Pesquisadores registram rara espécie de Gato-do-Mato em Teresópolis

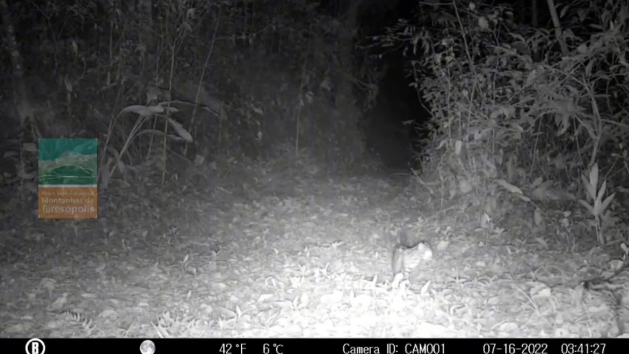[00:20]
Todos os dois aí, os dois brincalhões, saltitante, vê se dá pra reparar, né? Parece um maoncinho, um filhote de onça, mas não é não, né? É da família, mas não é não. São exemplares aí de gato do mato pequeno, que é considerado uma espécie raríssima, né? Leopardos gutulos.